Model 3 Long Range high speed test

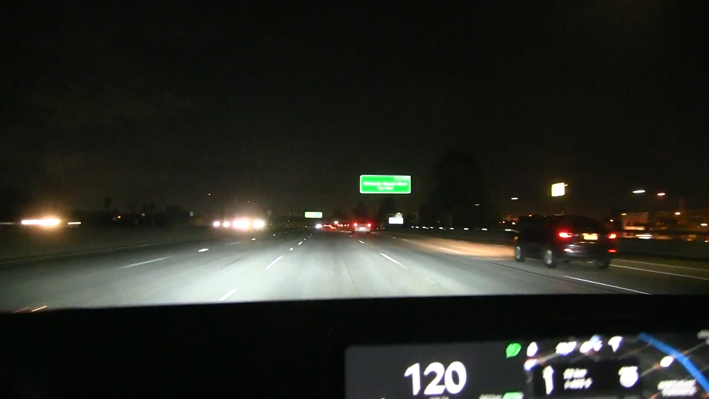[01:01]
Oh yes we are on the move trying to cruise at 120 kilometers per hour. Yeah so right now we're doing 120. Sometimes I'm being blocked by left lane huggers.
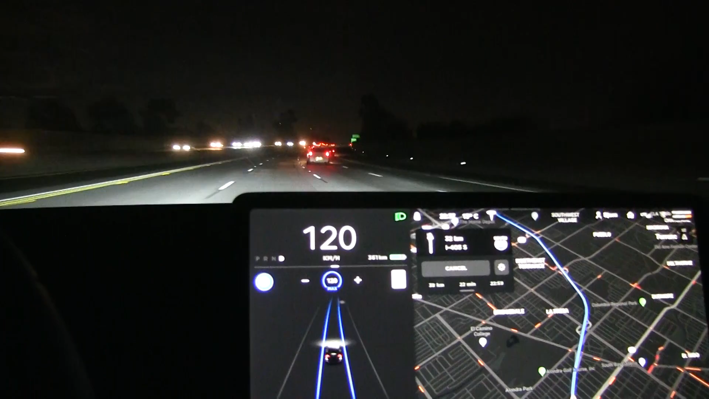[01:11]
Yes I thought they were only existing in Norway. But all right so now we have to drive a little wide to get a good rating. But so far you see 227.
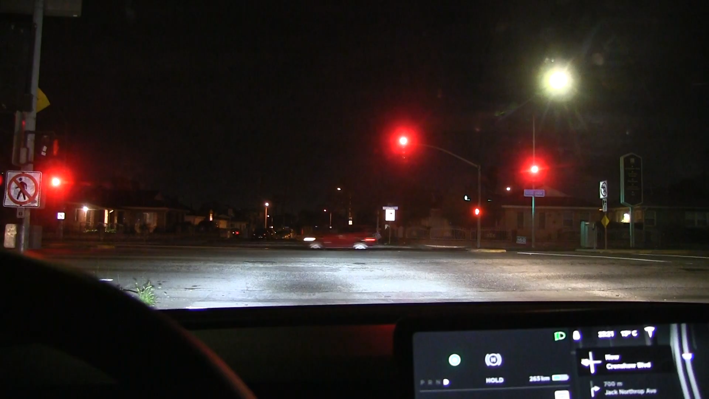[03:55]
Okay we are almost there. But there is a little bit of a stop light here.